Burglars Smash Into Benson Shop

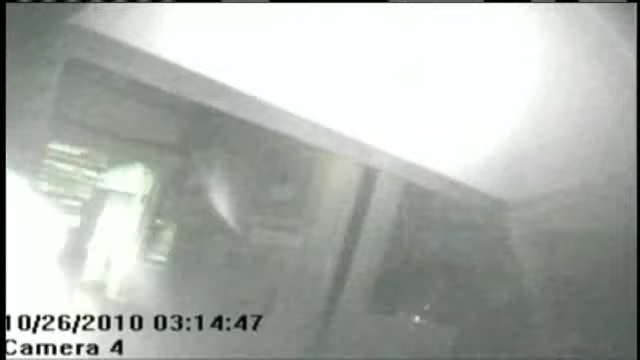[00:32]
After breaking down the back door, climbing over stock shelves, the thief stuffs a case of cigarettes past the security camera to an accomplice. And another case.
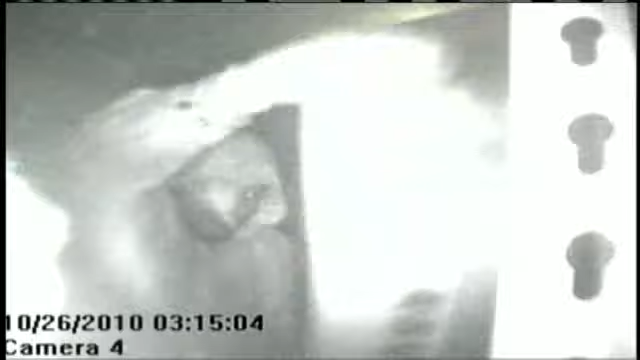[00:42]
Then he's up and over the shelf and out of here.